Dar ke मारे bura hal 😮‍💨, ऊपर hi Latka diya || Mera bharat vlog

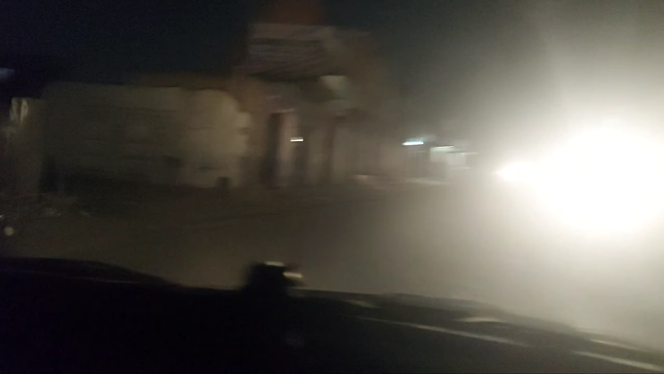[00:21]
पूरा सुन्सान ऐसे लग रहा कितना बड़ा हाइवे है ना ये मैं हूं अभी आगरा में मलब घर
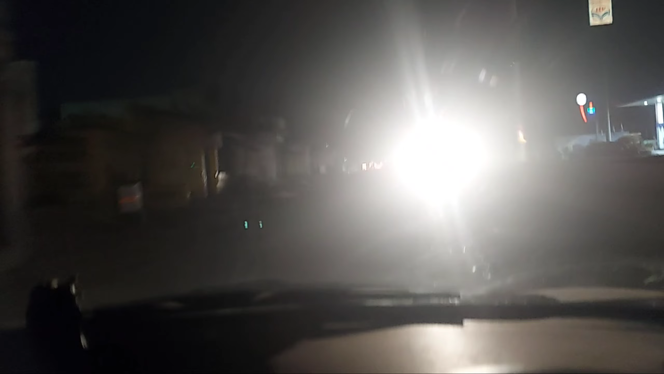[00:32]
अब ये जगह वह है जहां दिन में असे लगता है मैं गलियों से बढ़ी बड़ी वीडियों से और वहीं उनी जगों पर अब यह आल है